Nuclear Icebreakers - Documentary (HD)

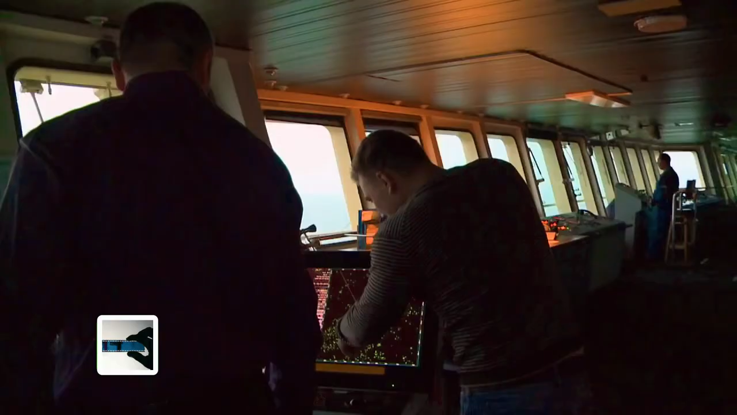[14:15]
The ships are surrounded by so much ice that the radar display looks quite blank.